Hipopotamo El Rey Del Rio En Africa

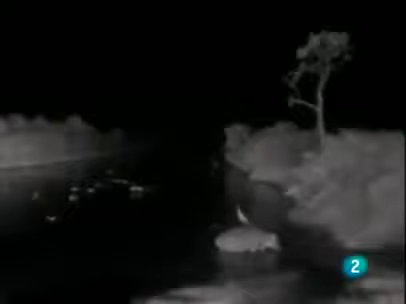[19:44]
Uno por uno los hipopótamos adultos dejan
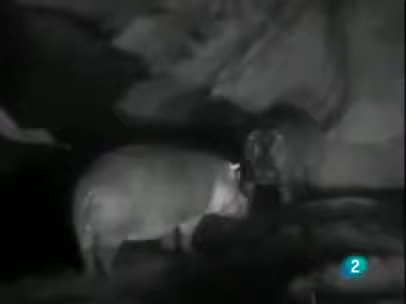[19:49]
el río y se disponen a aventurarse en la oscuridad.
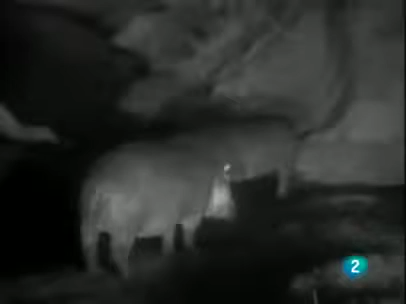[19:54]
Esparcen excrementos para marcar su camino.
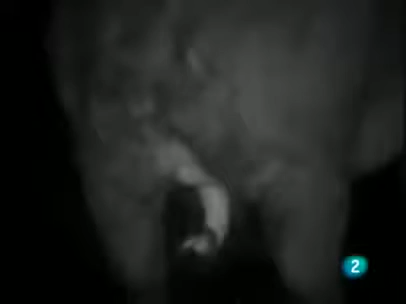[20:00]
Esperan hasta la noche cuando hace más fresco para dirigirse a la sabana en busca de alimento.
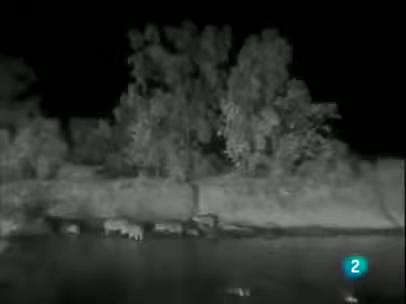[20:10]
Pero la nueva madre se queda allí. Su cría es demasiado pequeña para llevarla fuera.
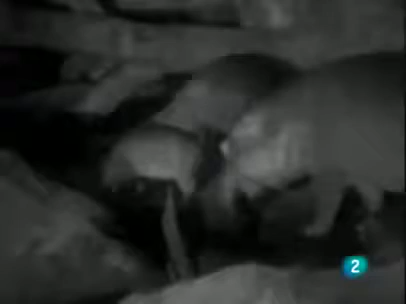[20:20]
Los hipopótamos muy pequeños siempre se quedan a salvo con el grupo de crías. Durante la noche las madres trabajan por turnos cuidando a las crías y saliendo a pastar.
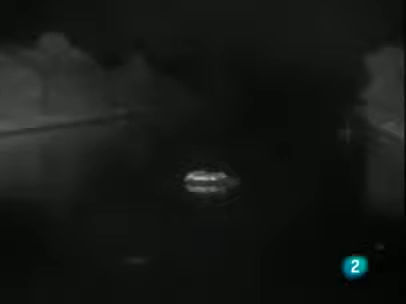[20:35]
Hacia la mitad de la noche solo quedan en el río unos pocos hipopótamos.
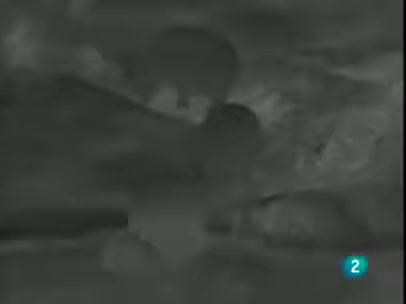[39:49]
Casi todos los hipopótamos abandonan el río y se dirigen
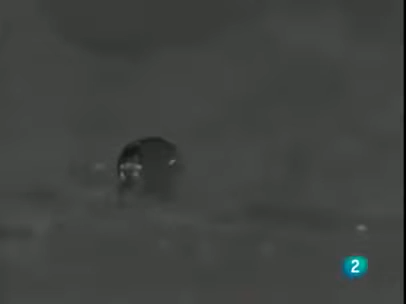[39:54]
hacia la sabana Durante las próximas cinco horas se alimentarán de hierba y otra vegetación Los hipopótamos usan sus amplios labios para romper las hierbas
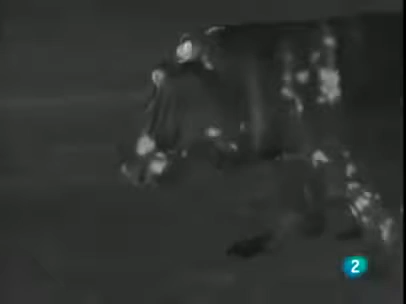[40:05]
cortas y arrancar las plantas Se aventurarán de cuatro a cinco kilómetros en su búsqueda de alimento
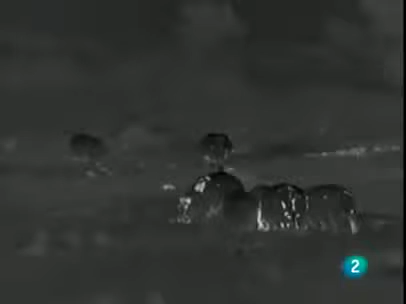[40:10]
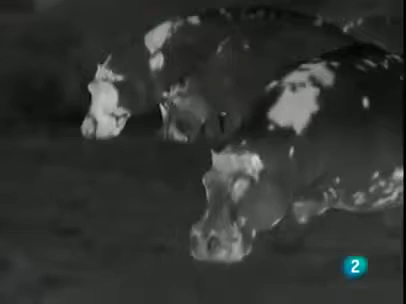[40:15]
Incluso en grupos los hipopótamos están incómodos lejos del agua Como su vista es
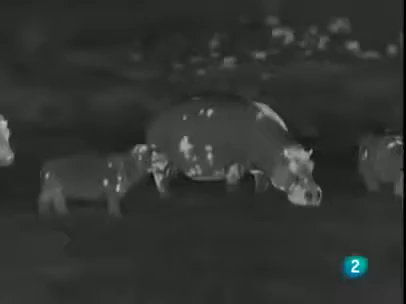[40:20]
mala confían en su oído y en su fuerte sentido del olfato para detectar peligros en potencia
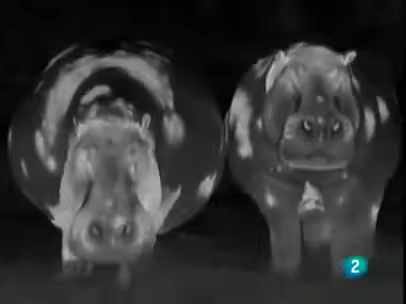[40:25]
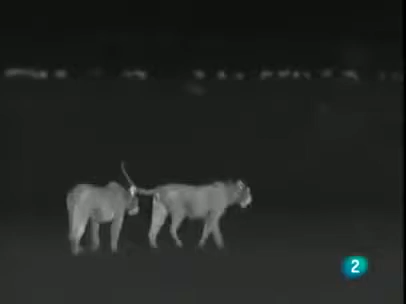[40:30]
Pero estas dos leonas no son una amenaza para los hipopótamos adultos
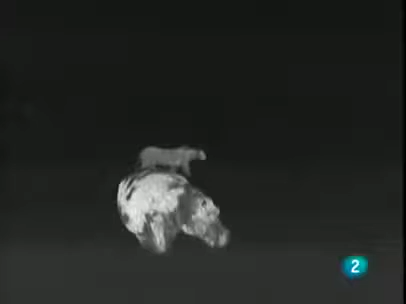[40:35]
La presencia de estos grandes felinos solo interrumpe un momento su alimentación nocturna